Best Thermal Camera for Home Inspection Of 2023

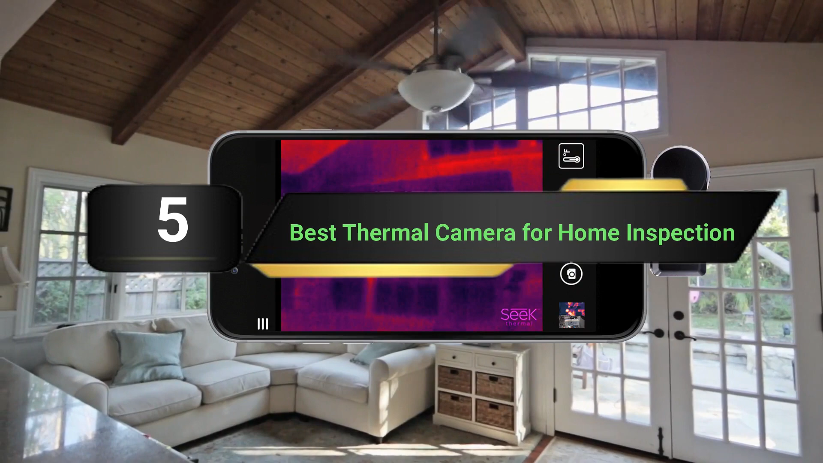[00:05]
First we're going to show you our 5 best picks, then we'll talk about what you should look for before buying a best thermal camera for home inspection.
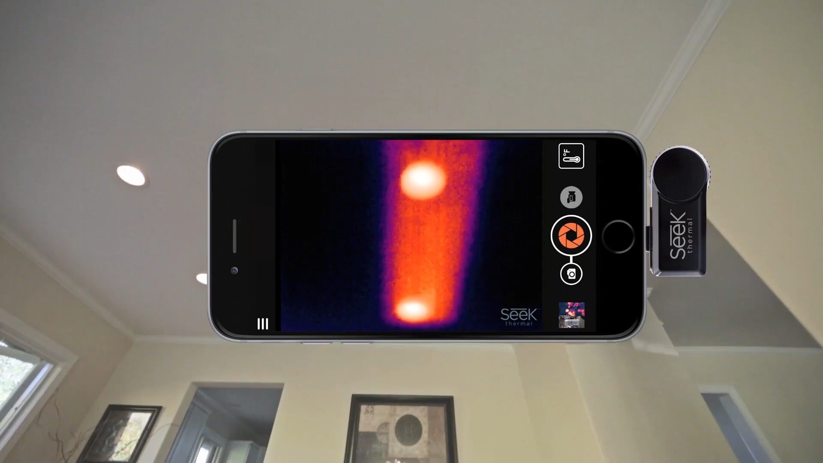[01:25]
As this thermal imaging camera can detect all heat-related issues,
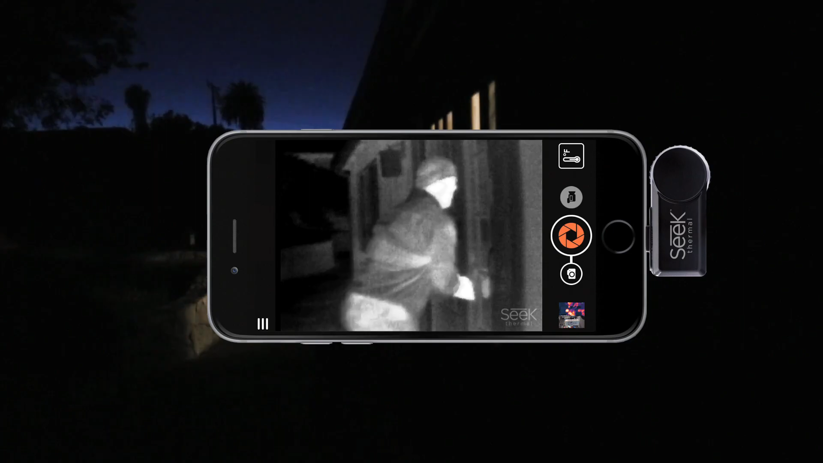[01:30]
you can be assured that your project will be seamless with the use of it. As it does not require batteries or charging, all you have to do is plug it in your phone to use it.
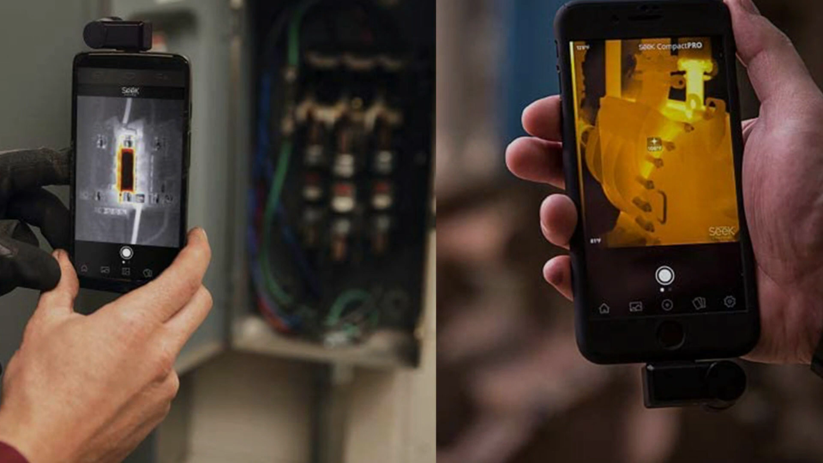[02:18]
The thermal imaging camera from Seek can detect temperatures from minus 40 degrees Fahrenheit to 626 degrees Fahrenheit.
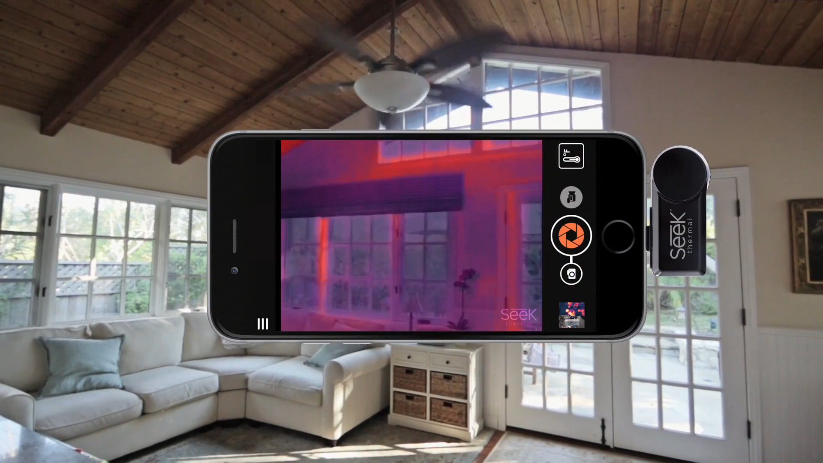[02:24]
Android compatibility. It makes use of micro USB or USB-C depending on what you need and is compatible with most Android devices running Android 4.3 or higher OS.
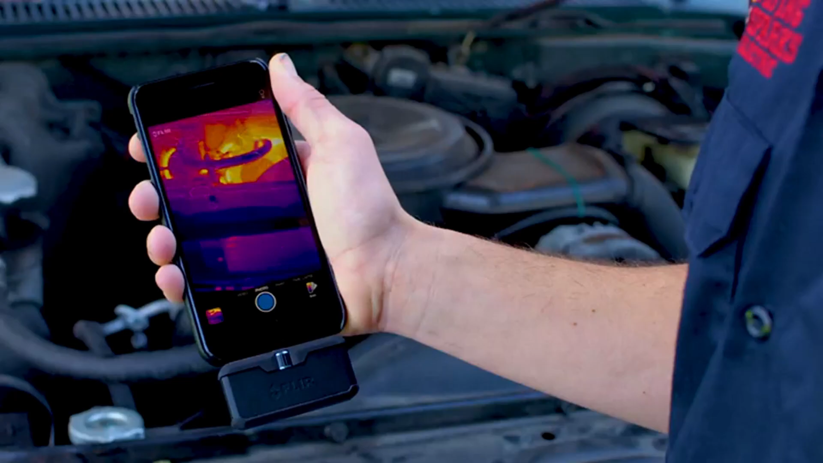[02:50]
This high-quality thermal camera includes MSX technology which overlays visual images with thermal images for more data.
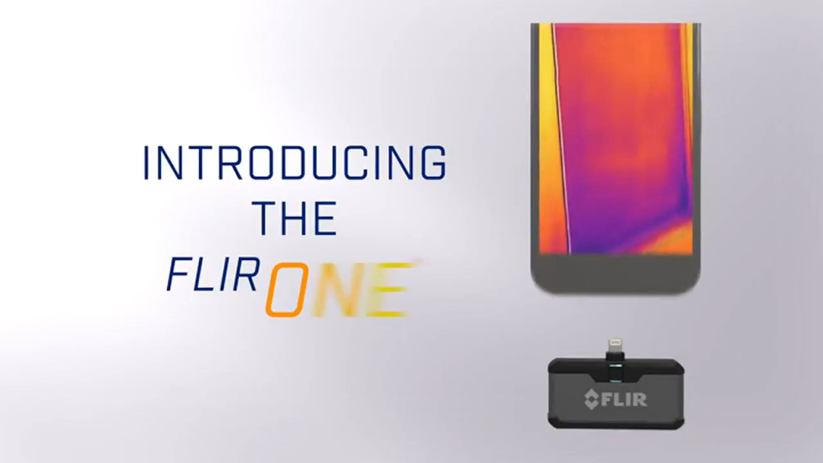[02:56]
You can use this thermal camera to find electrical problems, energy leaks, moisture stains, and more.
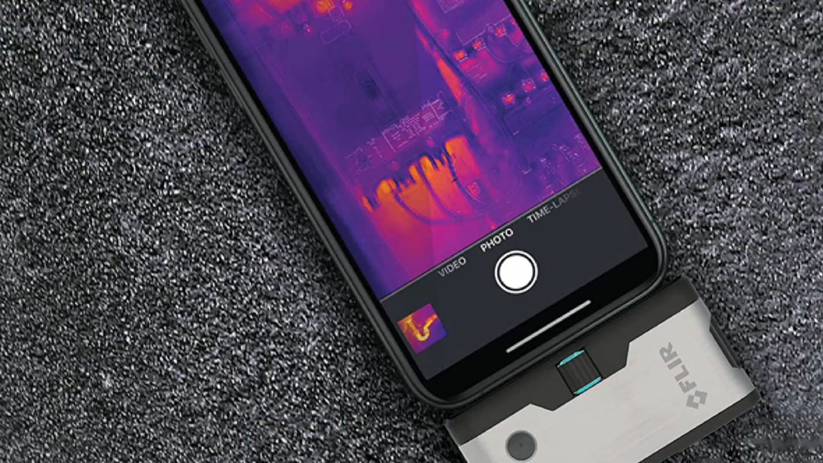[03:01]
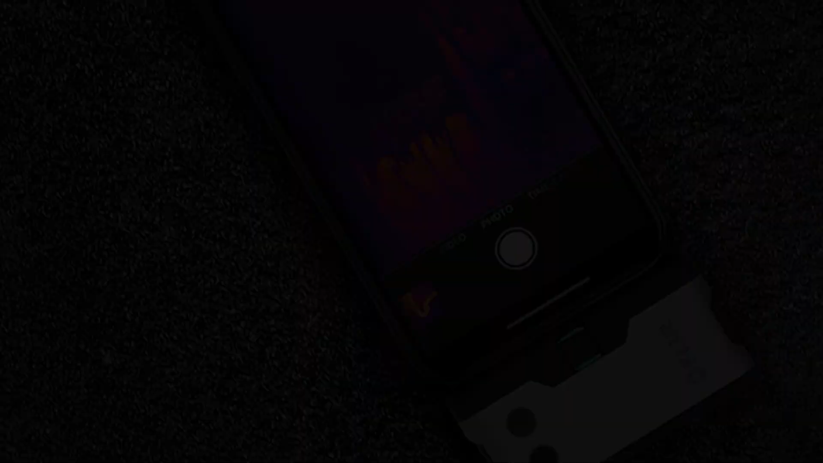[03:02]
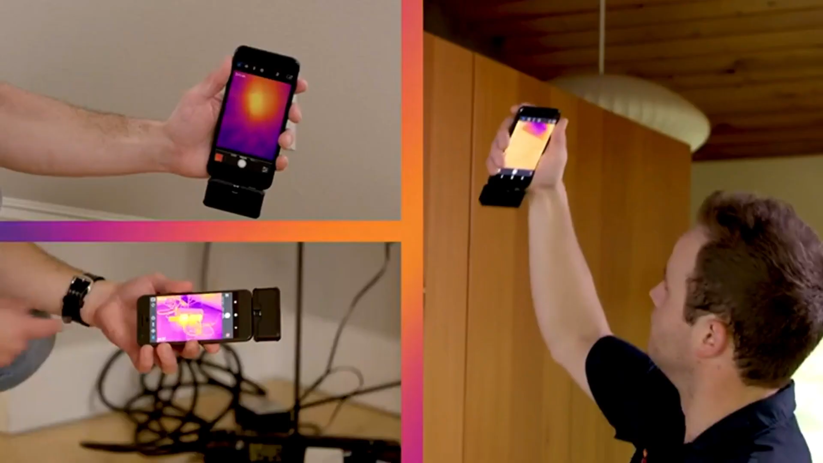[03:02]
Floor provides a free app to use with this thermal camera.
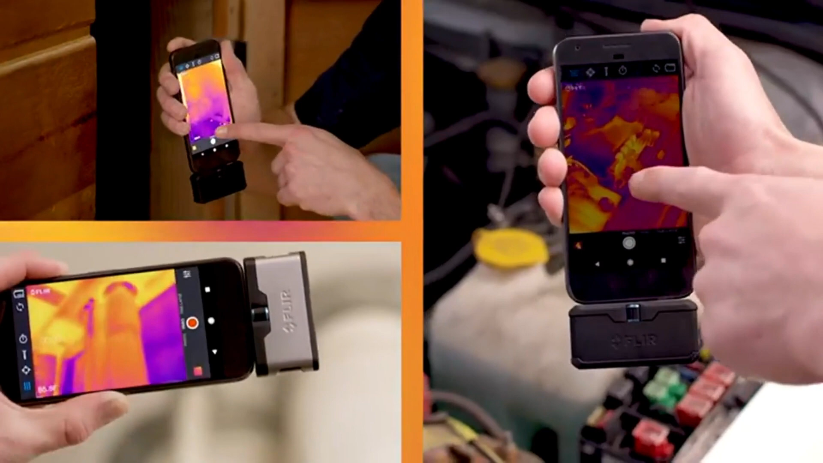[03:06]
Since it is connected to your phone, batteries or charging is not required.
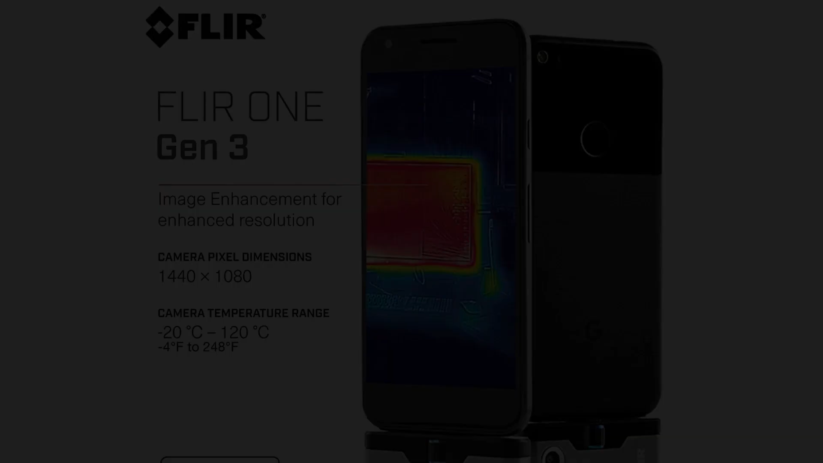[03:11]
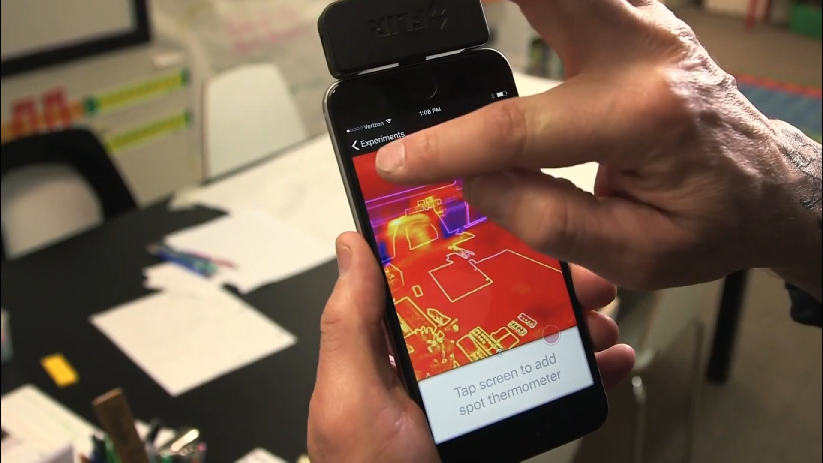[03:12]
You can also quickly share images and videos. This phone includes Floor's OneFit adjustable connector so you won't have to remove your phone case just to use the camera. There's an invisible world right next to the one you see every day, just waiting for you to explore it with the Floor One. Whether you're seeing the world in a whole new way or just finding problems around the house, Floor One's thermal camera gives you a new view of your everyday world.